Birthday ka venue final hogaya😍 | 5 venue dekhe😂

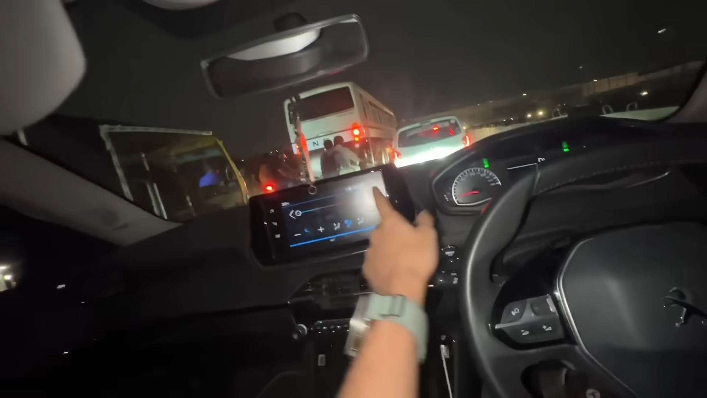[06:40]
वैसे अगर ये लोकेशन अच्छी भी हो तो मसला ये हो जाएगा। मसला यही है कि यहाँ पर तो ये पूरा टूटा फूटा है, पूरा रोड बन रहा है यहाँ पर, आधे लोग तो पहुँच ही नहीं पाएंगे, नहीं पहुँच पाएंगे।
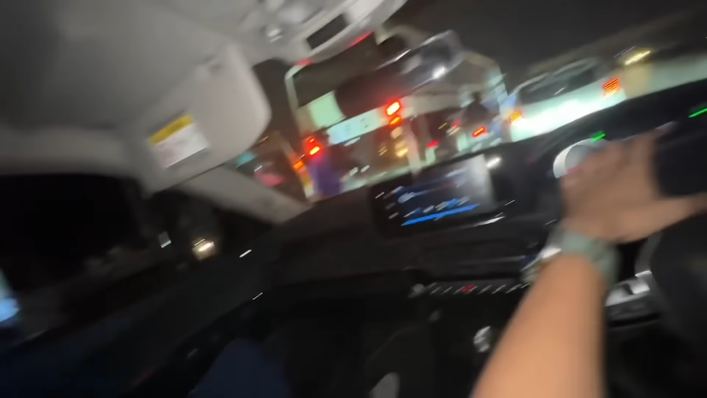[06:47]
सही बात है, बट अब उसने बोला है देख लो तो देख लेते भाई एक बार, बट मुझे लगता है कैंसिल करना पड़ेगा इस वाले वेन्यू को।
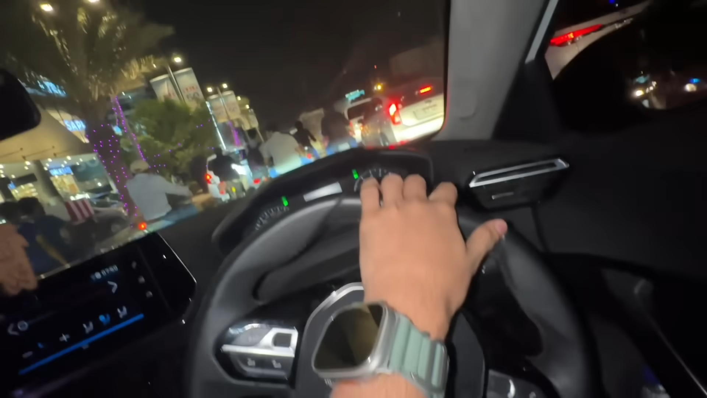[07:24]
अरे भाई रश रश रश रश भाई, सब जगह रश है भाई, सब जगह सारे रोड पैक्ड हैं, पैक्ड।
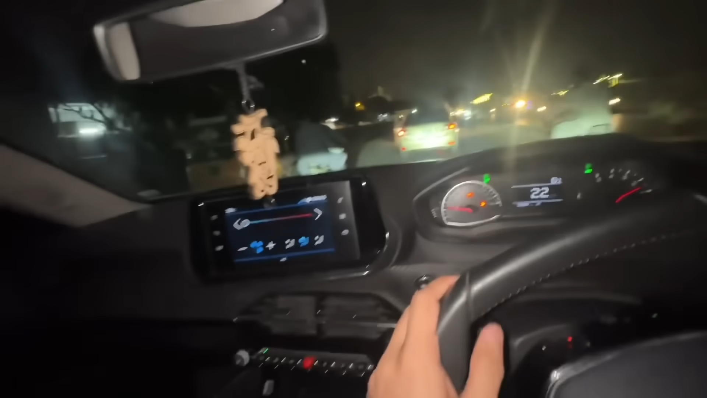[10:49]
गाड़ी में एक तो बहुत सारे ऑप्शंस आ रहे हैं ठीक है,
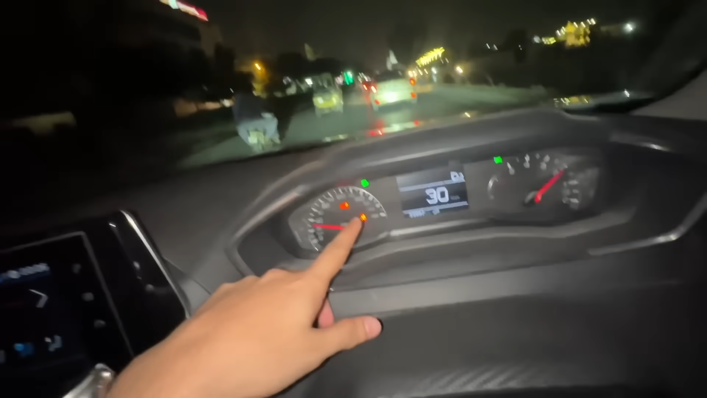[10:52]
सर्विस का भी आ गया है फौरन से, ड्रिफ्ट श्रिफ्ट का भी ऑप्शन आ गया है कि मैंने ड्रिफ्ट श्रिफ्ट नहीं मारा फिर भी आ रहा है ठीक है। दूसरा है कि टाइम भी खराब हो चुका है।
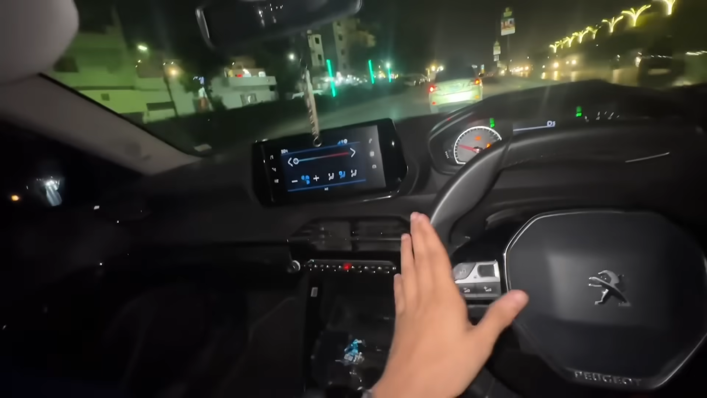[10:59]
तीसरा सबसे मेजर, एसी हमारा फुल है और मैंने किया हुआ है फ्रंट पे, लेकिन आपको पता है हवा कहाँ से आ रही है, टांगों से।